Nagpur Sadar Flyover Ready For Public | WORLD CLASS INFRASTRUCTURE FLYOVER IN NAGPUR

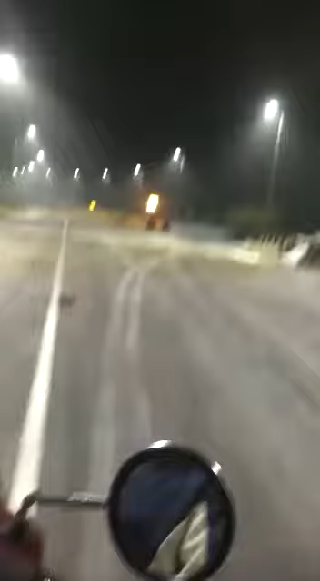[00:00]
यह देखिए सिंगापूर स्टाइल में बाइफर्केशन दिया हुआ है हमारे सदर के इस फ्लाइओवर पे इस